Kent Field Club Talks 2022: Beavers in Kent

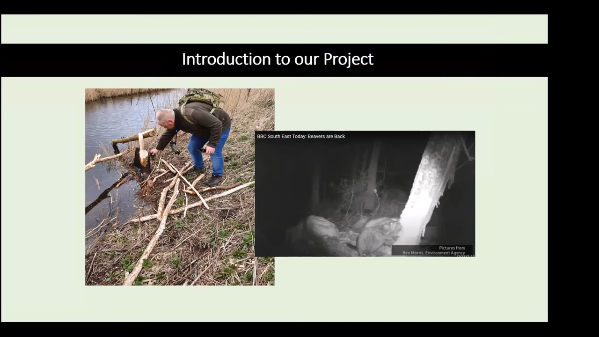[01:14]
So they've been around for a while, and they're certainly making themselves known at the moment. As you can see in the picture on the right, some of our footage has been used on the BBC Southeast Today a couple of times. So yeah, let's go. A brief history about beavers.
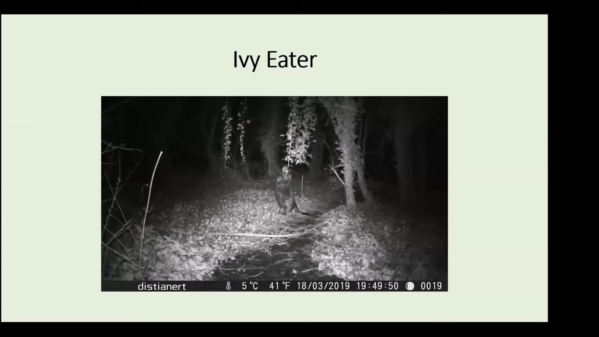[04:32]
Hopefully you're able to see this, and there's not too much of a lag, but we didn't realise what was going on. We accidentally captured this beaver reaching up and eating the ivy that was hanging down. And all of that ivy was hanging down
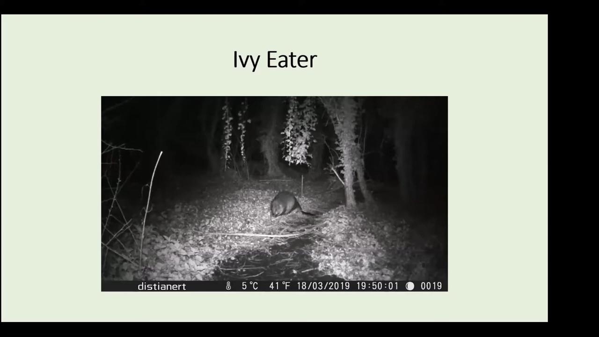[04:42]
about a height of just over a metre. So that beaver was reaching up just over a metre in height for a quick nibble of ivy there.
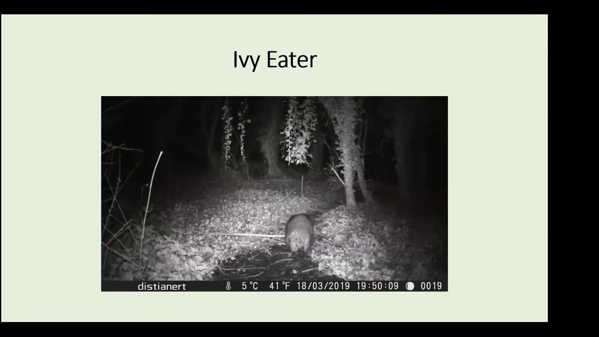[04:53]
Now, as mentioned, beavers are well known for their lodge building. They live in lodges, or generally they'll also live in burrows where they can.
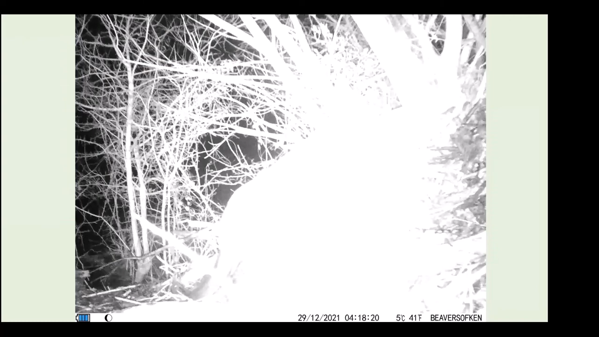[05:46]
This video here is a lodge in Kent. We captured this particular beaver just doing a bit of work on the lodge,
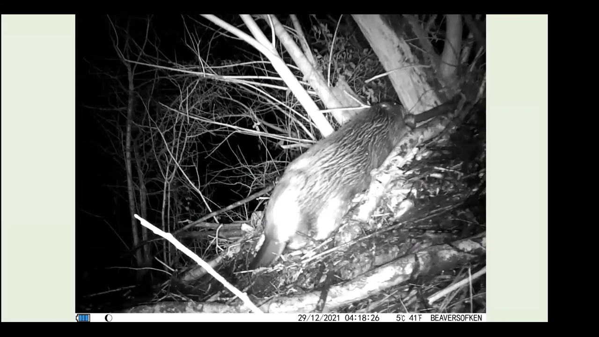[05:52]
bringing up quite a long stick. And as you'll see, it realises it's too long, it's not actually going in anywhere, so it chops it in half. And then it sort of jams it into place, which is, it's just incredible when you think that they're doing this in complete darkness. They're creating these structures somehow in complete darkness. It's fantastic to watch. You can also, hopefully you can see the water just running off of the beaver's coat there.
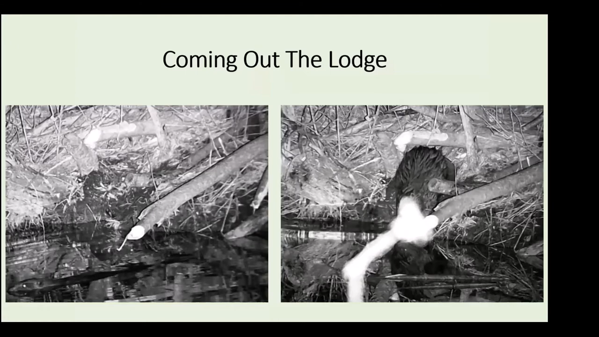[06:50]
The entrances to the lodges, they tend to have at least two entrances. The video on the right should be playing now, and the beaver head will pop up just next to that beaver. The entrances to the lodges are underneath the water level, so they can go in and out of the lodges safely without any threat of predation.
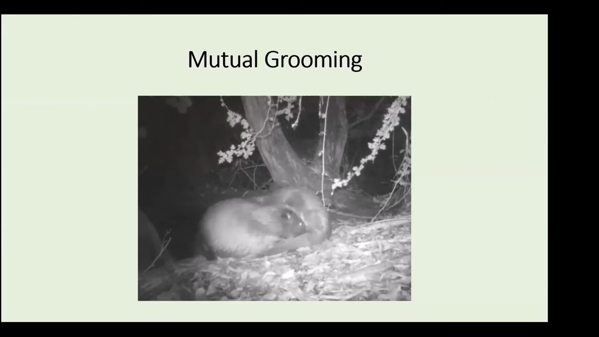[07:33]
They'll have last year's kits and the kits from 2 years ago that also helped us to raise the new kits. Beavers don't reach full maturity until they're about 2 years old, and then they'll disperse to find their own territories, usually around February, March time. You see these two having a good scratch and a good clean up together.
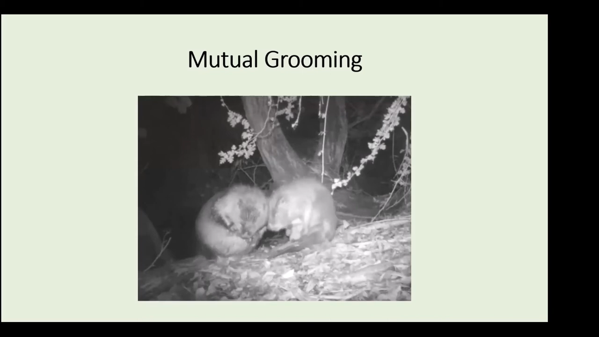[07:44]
There's another lovely video that we captured a couple of years ago now of an adult, probably a mother beaver, and a single offspring. They generally have two or three offspring or kits, beaver kits. And you can see by the size in general,
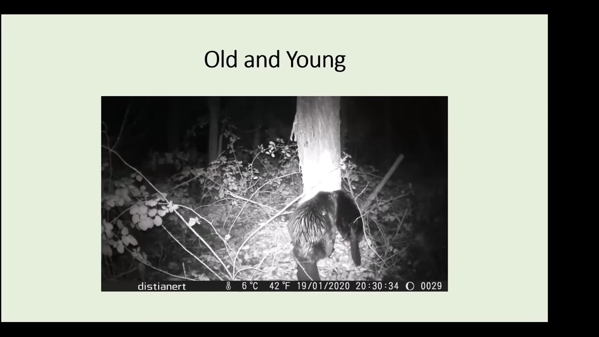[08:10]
but the tails are the sort of the biggest giveaway, just how small that little tail is there.